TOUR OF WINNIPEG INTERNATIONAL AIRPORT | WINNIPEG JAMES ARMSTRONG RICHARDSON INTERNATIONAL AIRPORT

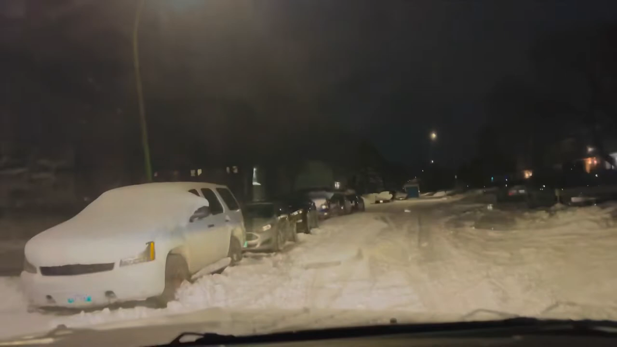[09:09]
There is so much snow. I don't think the city services will come. I don't think we will come. I am going to go on the main road for buses. The means of transportation.